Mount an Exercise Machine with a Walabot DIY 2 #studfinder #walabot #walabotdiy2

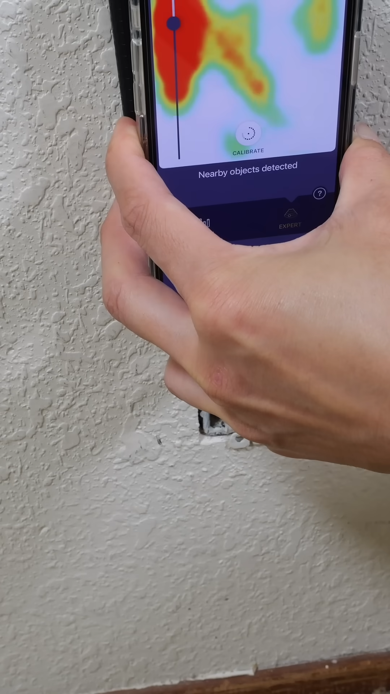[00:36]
There's something right here that looks like it might be the wire.